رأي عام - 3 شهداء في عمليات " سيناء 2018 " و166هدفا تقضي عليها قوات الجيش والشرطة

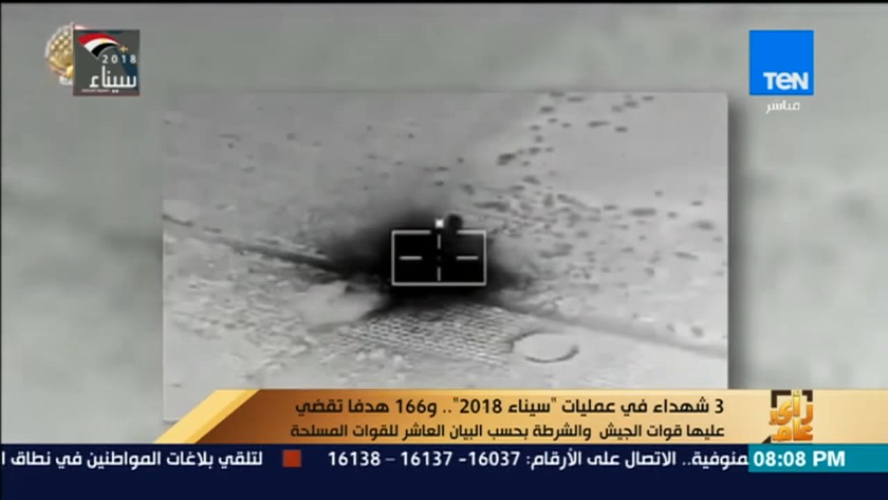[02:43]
استهداف القوات الجوية لـ5 أهداف للعناصر الإرهابية
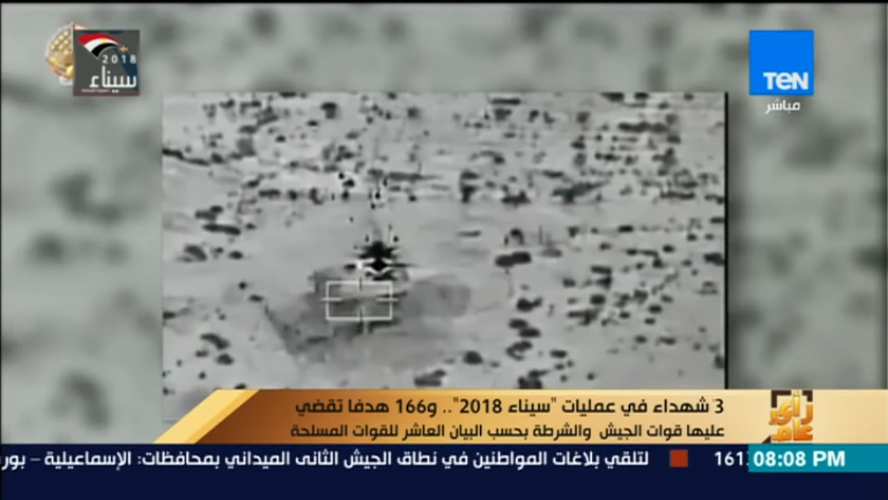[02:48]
وتدميرها بشكل كامل، منها سيارة مفخخة خلال محاولتها استهداف قوات المداهمة،